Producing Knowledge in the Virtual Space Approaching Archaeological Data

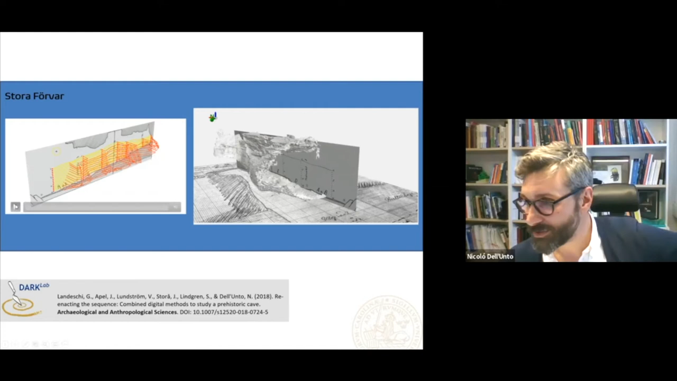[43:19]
So what we did was we basically 3D scanned the monument, we imported in the 3D GIS, and then we imported the drawings of the excavator in that time.